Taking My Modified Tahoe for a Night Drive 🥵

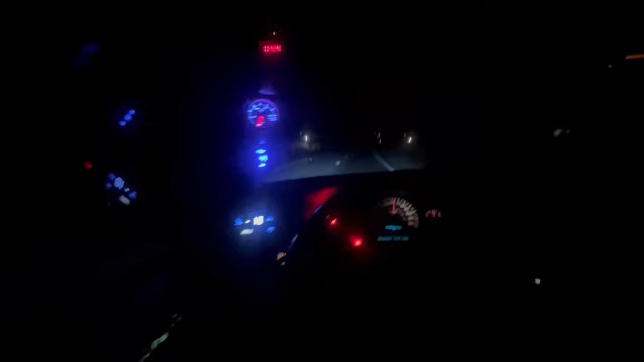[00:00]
What's up, YouTube? Welcome to R3 Garage. As you can see, I am in a boosted Tahoe. I am going about, I think, 5-6 miles away. My town. Apparently, the gas station that I usually get 93 from is closed. So I said, let me go ahead and go to the one by the interstate. So this truck, we are cruising it right now, taking it easy.